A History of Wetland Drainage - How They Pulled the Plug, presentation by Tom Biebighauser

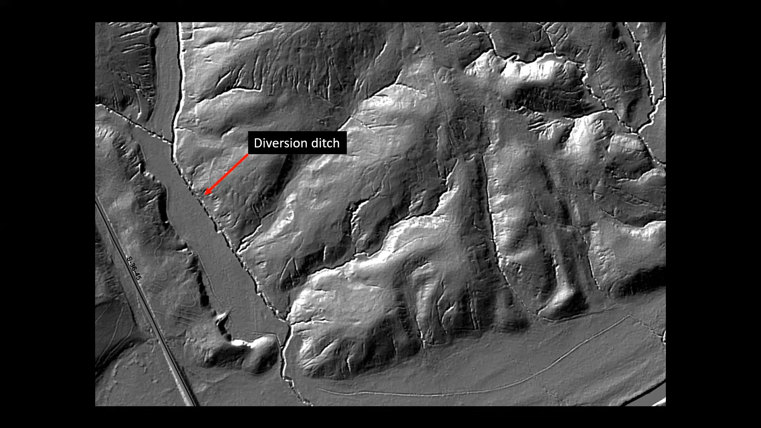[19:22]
the diversion ditch that is still working this photo was taken in south carolina and the area is covered with dense trees but the lidar was able to pick up on the presence of ditches that were dug by hand in the 1700s
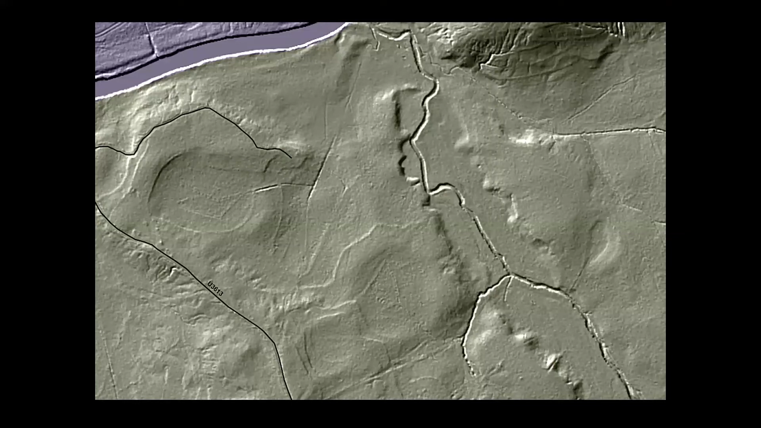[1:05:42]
depressions and ditches but it needs to be high quality lidar you know just any old lidar won't do you need something that's expensive and has resolution of like 10 10 centimeter accuracy and what you see here are a series of ditches and depressions that used to be wetlands
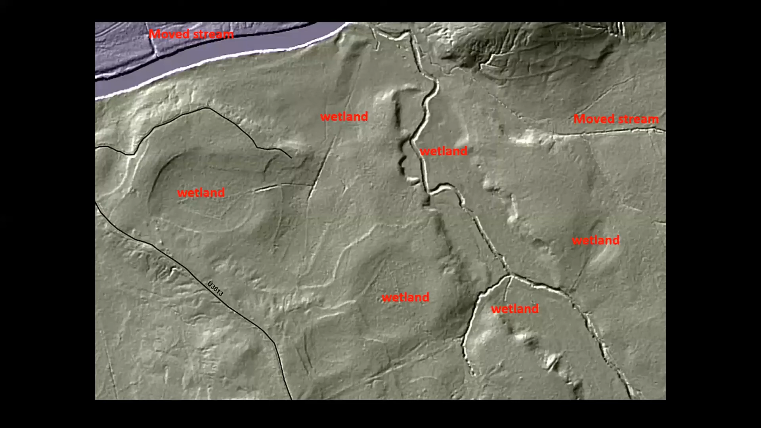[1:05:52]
quite a few wetlands were drained in this aerial photo